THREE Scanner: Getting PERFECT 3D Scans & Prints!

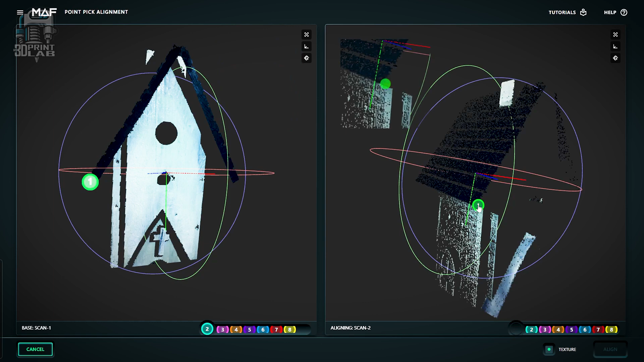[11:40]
So, zooming and rotating, those are the keys to getting all of this right. And aligning here is as simple as dragging a number onto a feature on one image.